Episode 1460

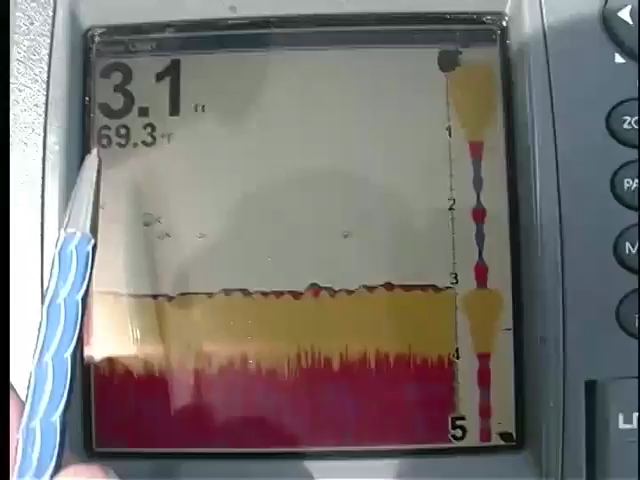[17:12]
See on the depth finder, look at the big fish swimming by.
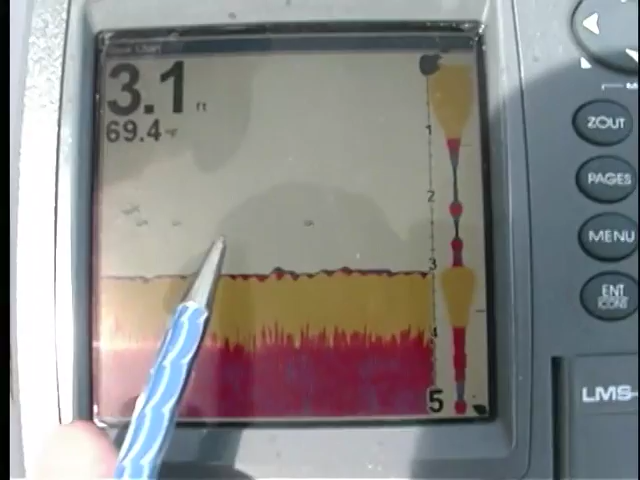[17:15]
On screen: depth 3.1 ft
I'm in 3.1 feet. We had that little cool weather,
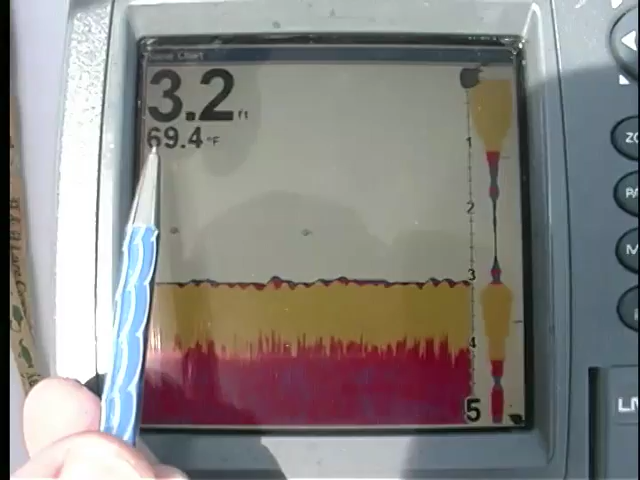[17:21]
On screen: depth 3.2 ft, water 69.4°F
so it lowered the water temp to 69.3, but it's on its way up. We're early morning here.
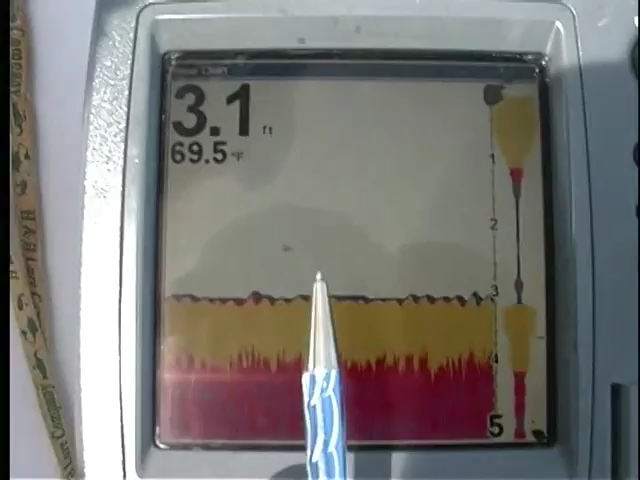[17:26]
On screen: depth 3.1 ft, water 69.5°F
So I'm on the plateau. I got rocks, look at that bottom.
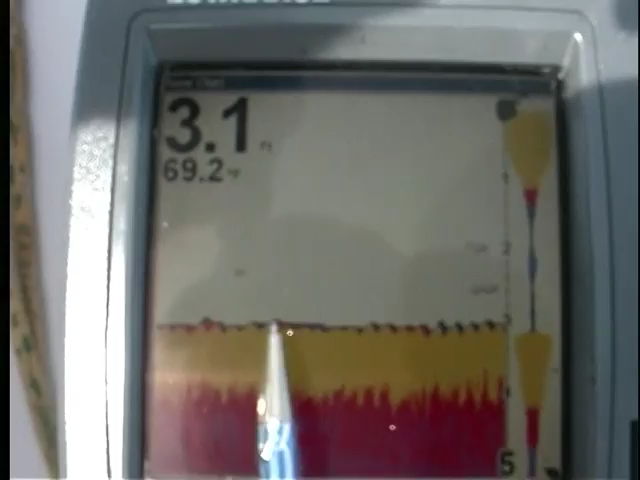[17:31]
I got all of that, look at the fish swimming by, and I'm in shallow water here.
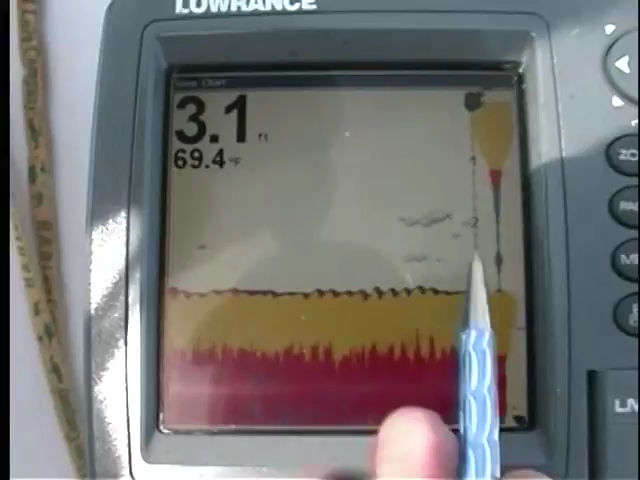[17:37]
On screen: depth 3.1 ft, water 69.4°F
The trench is gonna be 7.4 feet of water, but I don't wanna anchor in the trench.
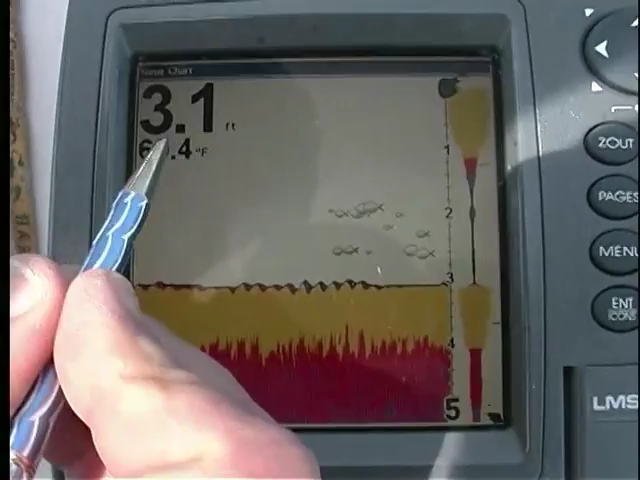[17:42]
On screen: depth 3.1 ft
I wanna work the edges and catch all the fish that are cruising,
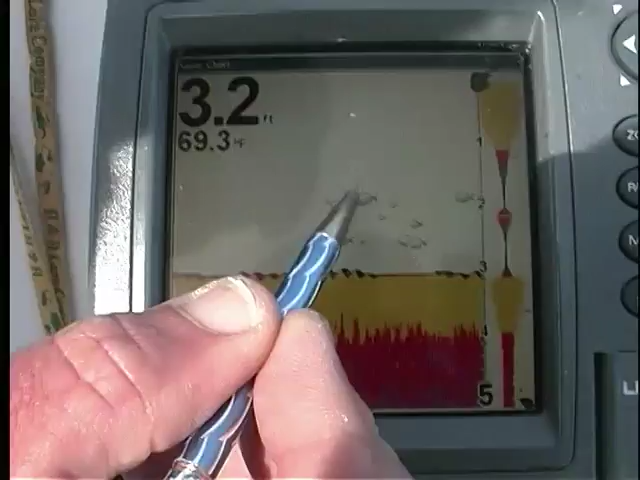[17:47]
On screen: depth 3.2 ft, water 69.3°F
swimming by, plus the ones that are sitting in the trench.
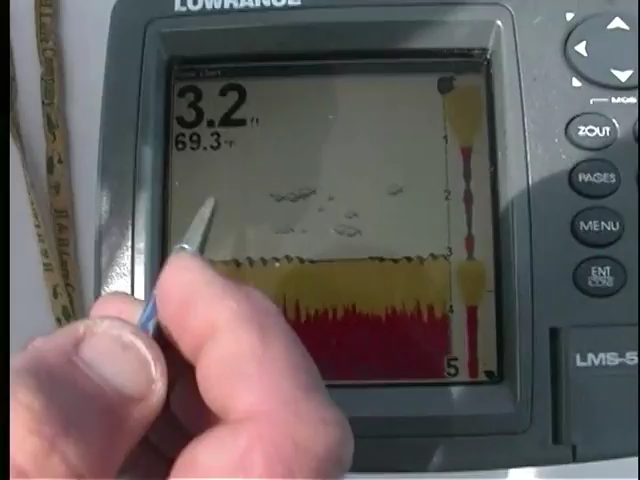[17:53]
So let's go over to map and I'll show you right where we're at. Pages, map, let's go full map,